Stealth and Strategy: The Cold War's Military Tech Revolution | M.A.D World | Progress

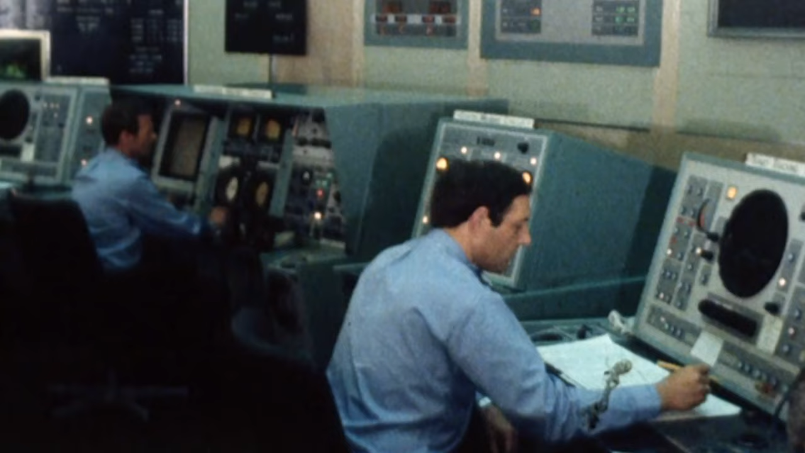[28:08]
These men can warn of attacks, bomb blasts, and fallout.